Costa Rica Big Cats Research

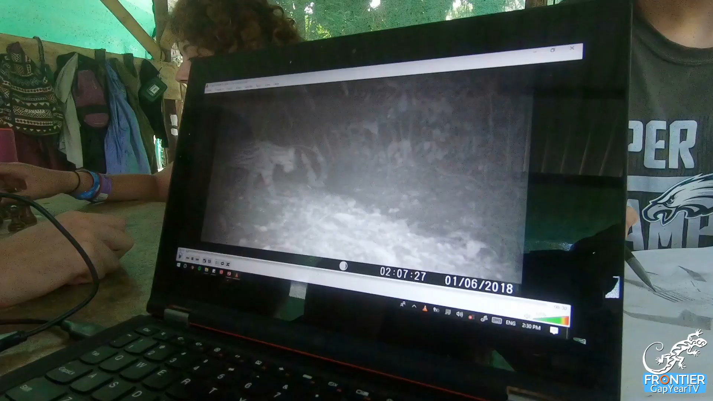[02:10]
We put the camera traps on a number of our trails and then we take a look at the footage separately and we see what animals we spotted and we mark down on what habitats we see which animals.
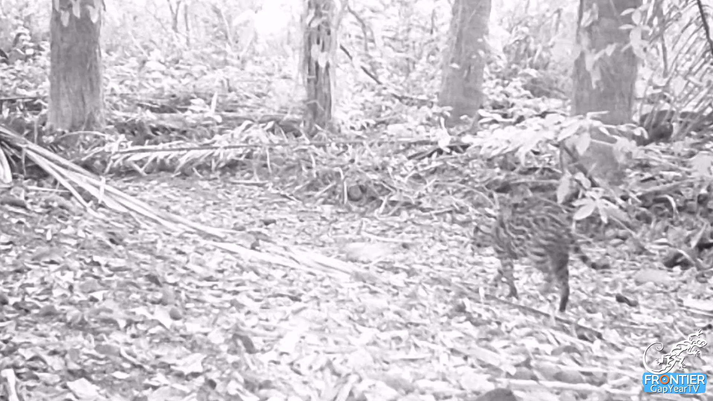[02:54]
So on our camera trap we got a mother ocelot and her cub and this camera trap was situated only a couple hundred meters from our campsite on one of the dry riverbeds. So we got to see that there is a little family of ocelots living in this area.